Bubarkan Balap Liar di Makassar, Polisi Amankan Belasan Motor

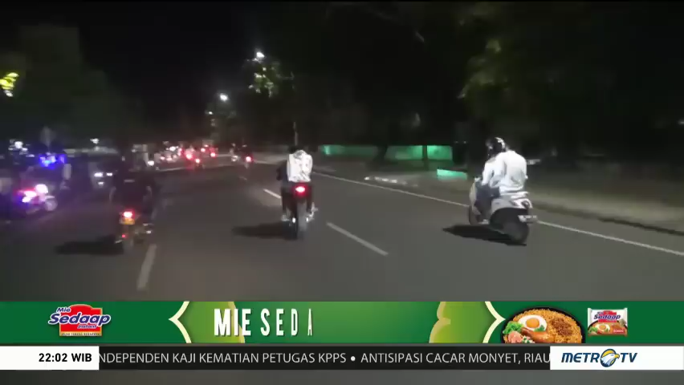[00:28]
Belasan sepeda motor pelaku balap liar berhasil diamankan oleh polisi